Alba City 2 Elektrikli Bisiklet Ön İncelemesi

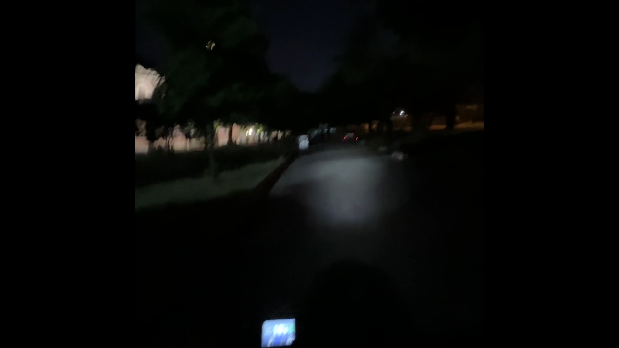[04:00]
Bu bisikleti aldığınız anda sürmeye başlayabileceğiniz kadar hazırlıklı bir bisiklet olduğunu da söyleyebilirim bu sayede. Herhangi bir ekstra aydınlatma almanıza ihtiyaç yok. Ayrıca bisikletin üzerinde mekanik disk frenleri bulunuyor.